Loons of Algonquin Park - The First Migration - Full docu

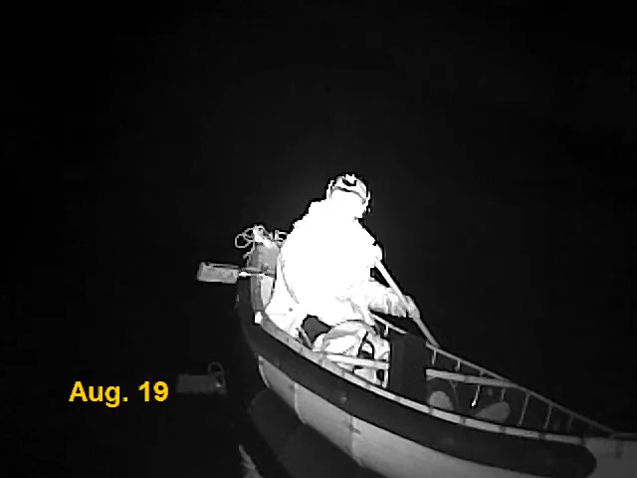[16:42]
After a while, I came back in and picked up Maureen and Sammy the dog.
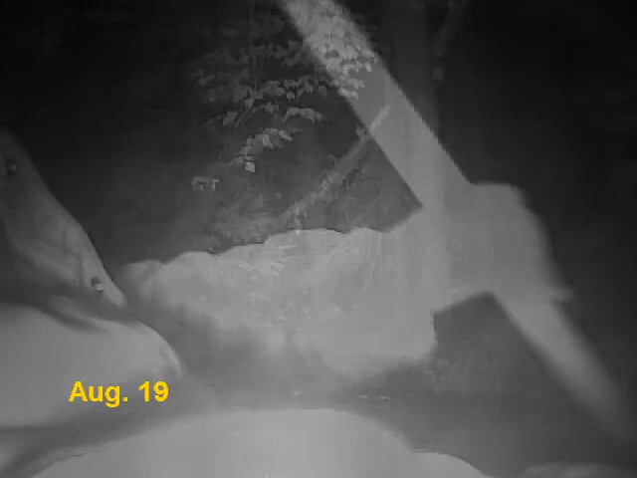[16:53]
Canoeing at the lake was very calm and peaceful and quiet. The ambience on the lake was amazing when the loon called just in front of the canoe, We couldn't see it, but the night cam could.
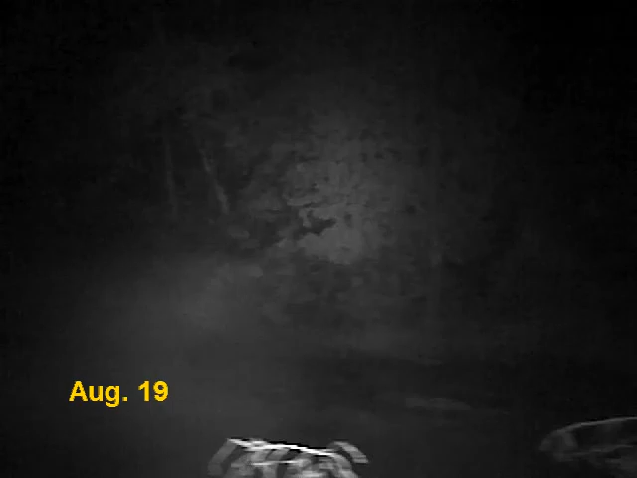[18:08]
These wolves were at a nearby kill site.
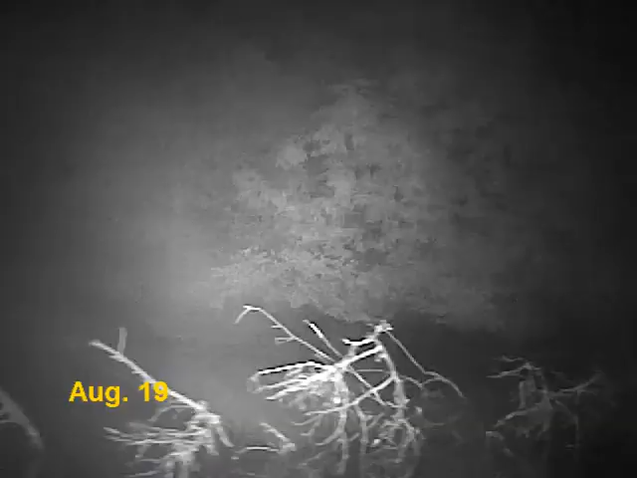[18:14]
We knew there was a kill site just in the forest,
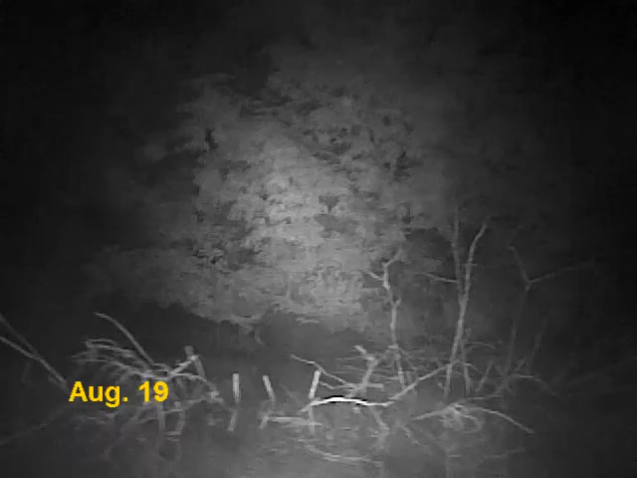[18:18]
because we could smell it when the wind blew our way.
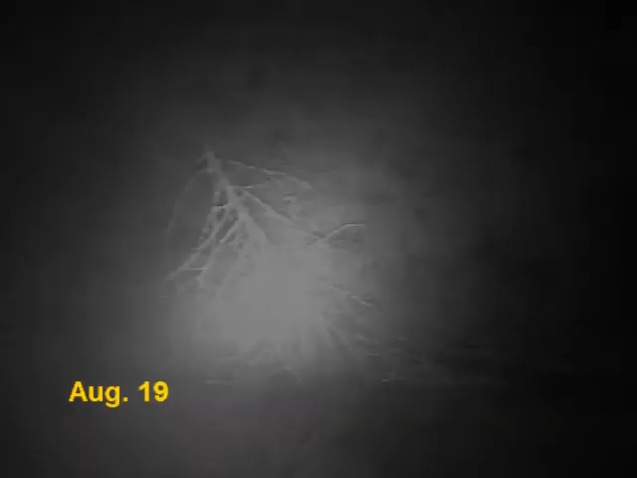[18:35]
A beaver splash is just off the side of the canoe, about 30 yards away.
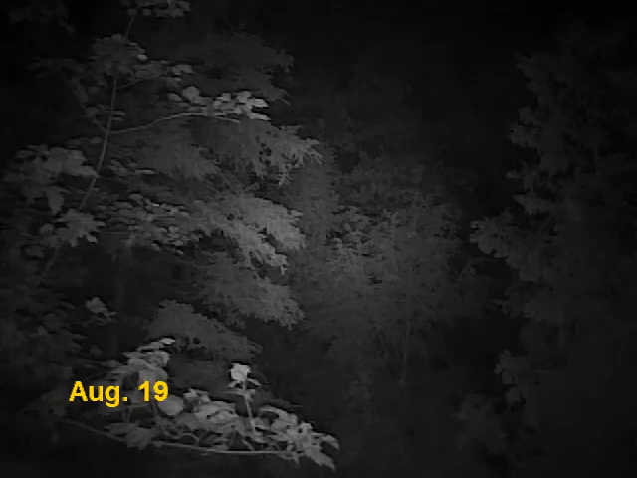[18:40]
We paddled and drifted around the lake all night, recording wilderness and lake sounds.
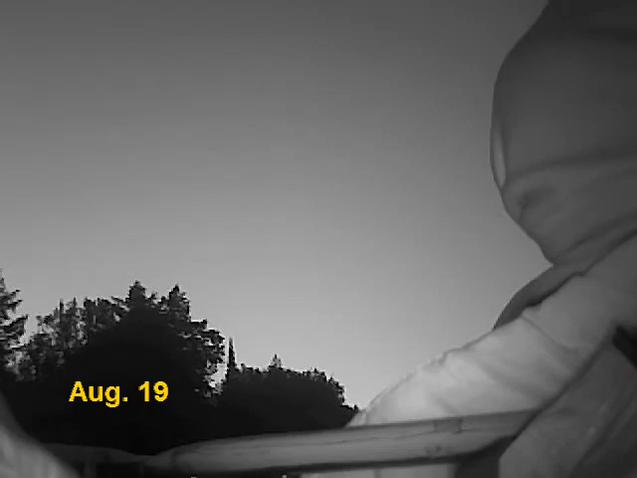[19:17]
It made a challenge for filming because the lens constantly got wet and had to be cleaned off,